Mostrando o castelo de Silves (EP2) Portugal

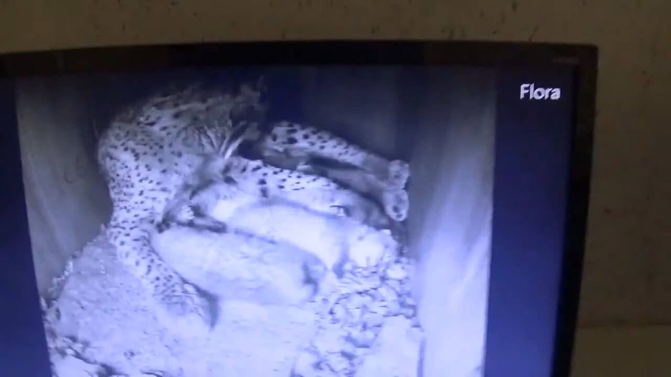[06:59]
Olha as crias, pessoal. Isso é ao vivo. Olha como mãe.